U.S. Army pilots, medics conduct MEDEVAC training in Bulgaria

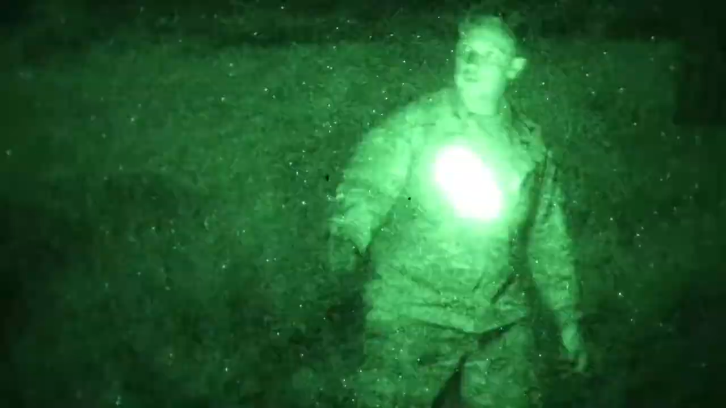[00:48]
You have a limited field of view,
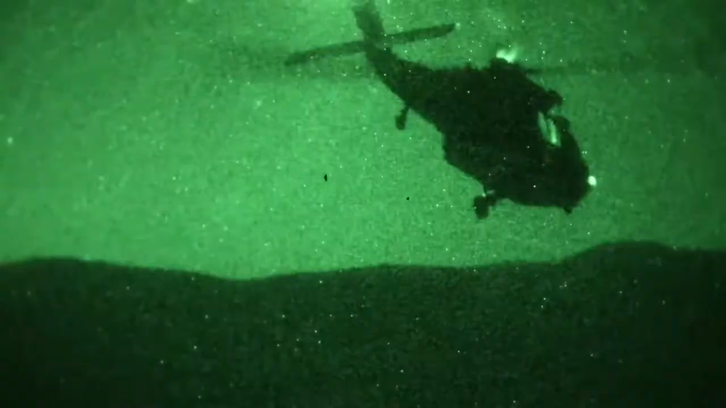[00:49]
the visibility gets degraded, you don't really have a good contour of the ground,
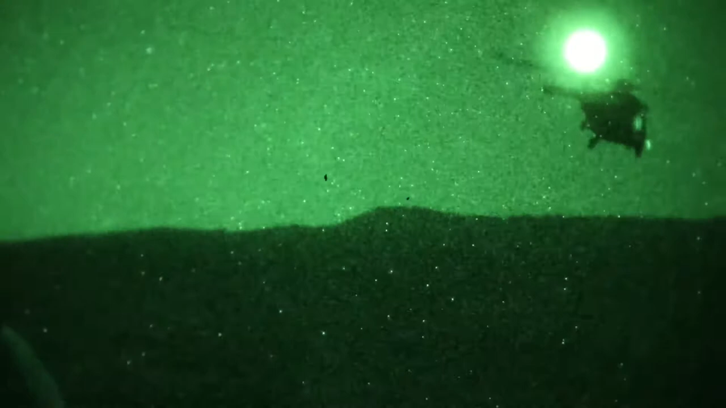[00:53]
so it's very stressful to fly at night and it's harder to find the point of injury or the AXPs.